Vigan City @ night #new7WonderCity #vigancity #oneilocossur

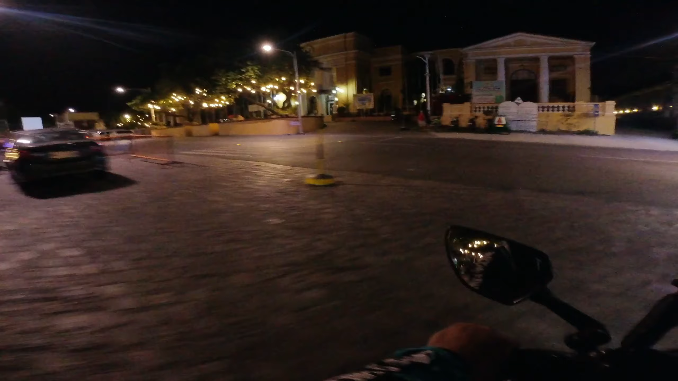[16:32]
meron di yata syang I love vegan so dito ulit tayo and then pasok tayo dito sa right buti nga meron na to kasi nung wala to ang traffic dun so meron tayong bypass road dito and ito naman yung stadium stadium dito sa
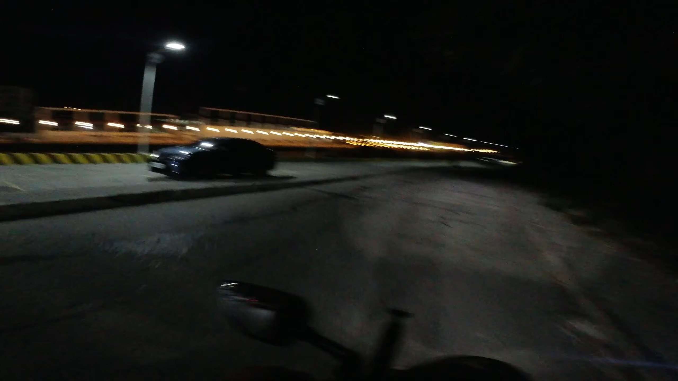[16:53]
bantay or sa vegan yan sya malawag din so dyan dinadaos yung mga iba tibang sports event okay ito love vegan so special kayo dyan or kung pa special kayo dito sa vegan daanan nyo na rin itong mga to to have memories diba yan alright